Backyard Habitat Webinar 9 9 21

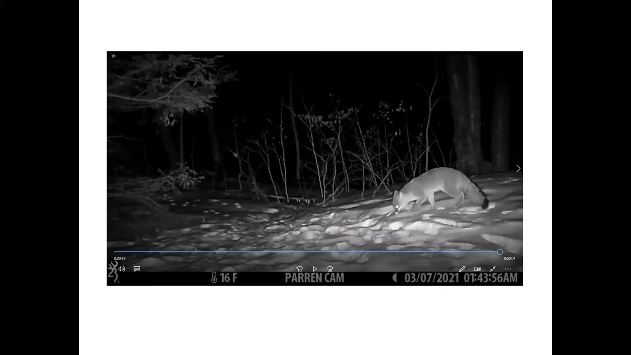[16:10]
And then a further away, this is maybe 300 feet from my house, gray fox. I have yet to see a gray fox in the 30 plus years I've lived at this location. I find their tracks every winter. They go right around the house because I have cover that kind of encircles the house. And this is just on a game camera. I actually had two foxes.
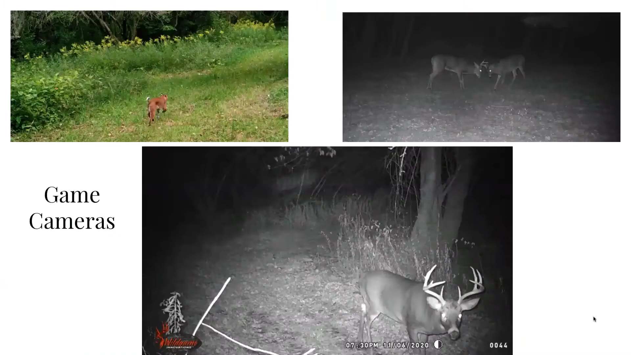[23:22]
And so it's changing over. Game cameras, I think, are a big asset for anybody trying to see what's going on the property. We've seen bobcat.
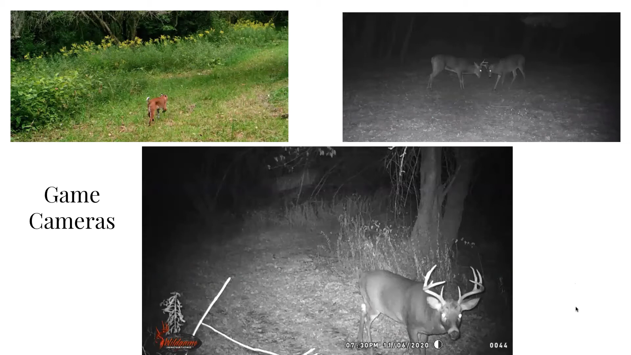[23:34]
You get to see the behavior of deer as well, and probably a hunter's prize 12-pointer. Oops.